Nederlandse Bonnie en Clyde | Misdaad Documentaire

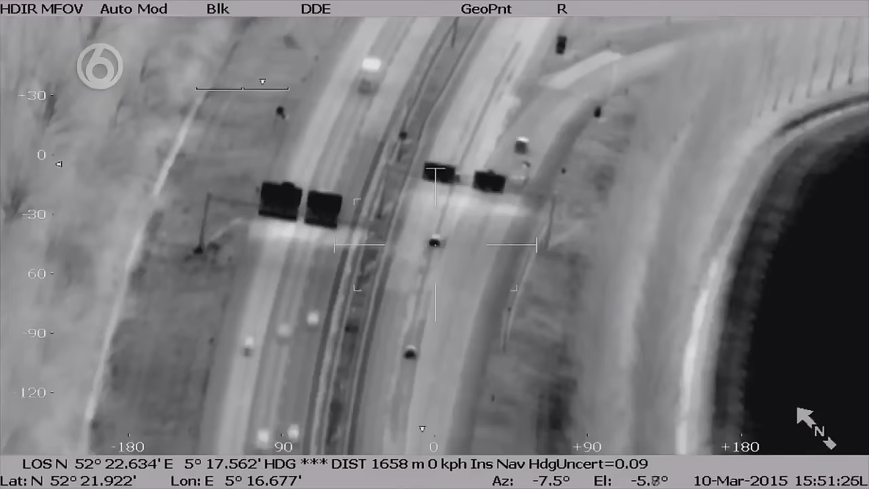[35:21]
De aandacht gaat vooral uit naar een blauwe Honda met kenteken 71DPLK.
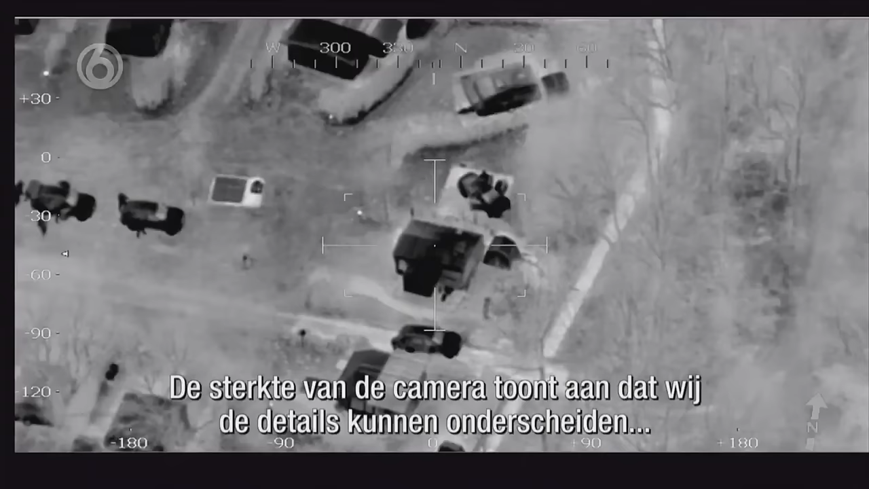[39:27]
dat wij echt heel erg detail kunnen onderscheiden.